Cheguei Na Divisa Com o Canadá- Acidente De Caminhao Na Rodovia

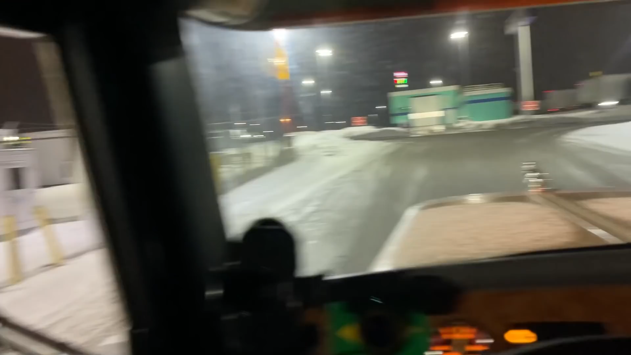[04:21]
Esqueci, tem que correr nesse topinho aqui, senão o caminhão patina. Dei mole, galera.
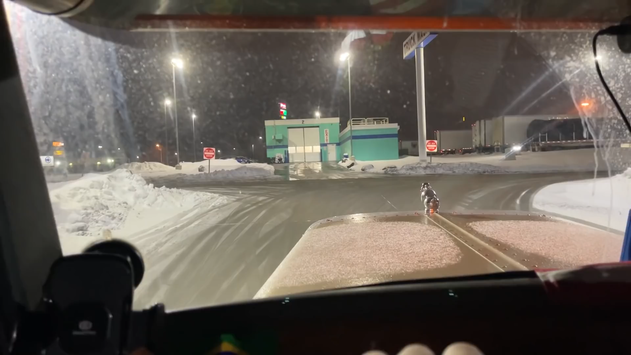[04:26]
Ali é a saída do lavador, ó. E eles estão lavando o caminhão com um tempo desse, já pensou? Os caras não param de lavar caminhão não, moçada.
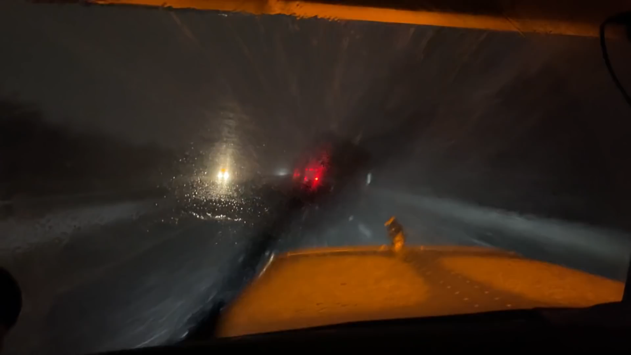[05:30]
E olha aí, tá perigoso, cara. Eu tô agora nesse exato momento 100 km por hora, olha aí. 100 km por hora, mas tô tomando distância, né? Mas mesmo assim é perigoso aí. Essa aqui é o Ohio Tune Park, então ele é bem conservado, bem limpo. Eu vou andar nela aqui em uma média aí de 500, 600 km. Mas depois dela vai ter um pedaço mais feio, que eu vou chegar lá pertinho do Canadá.
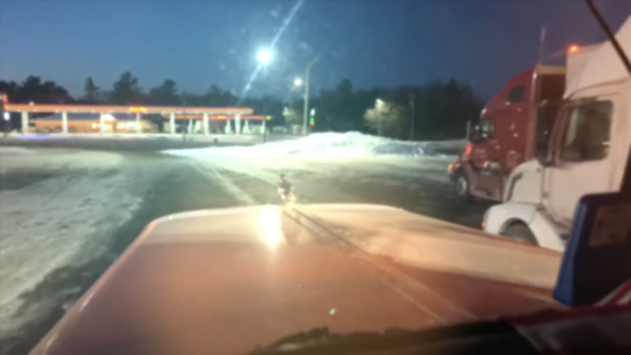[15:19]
Ó de neve, ele sai empurrando, ó, tá vendo?